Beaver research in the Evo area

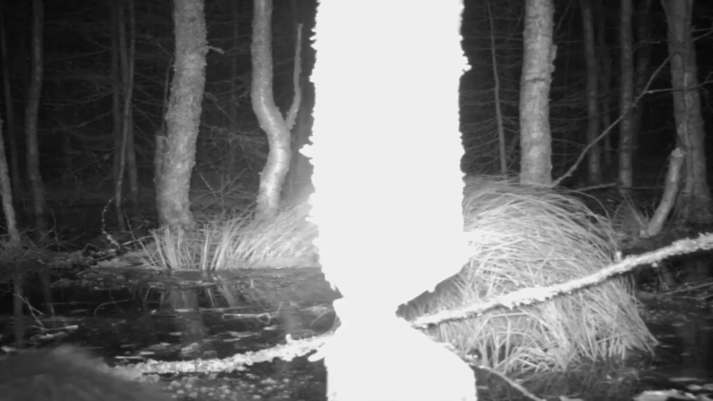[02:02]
Puron varrelta olet ehkä löytänyt puut kaadetut, niistä tehtyä patoa.
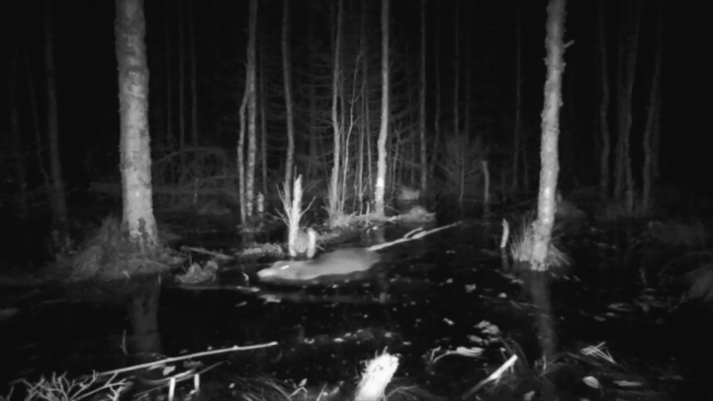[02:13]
Kovasti kummastellut, ja kun illan tullen alkaa kuulua lammelta kummaa läiskyntää, mietit, mikä ihme metsässä ährystää.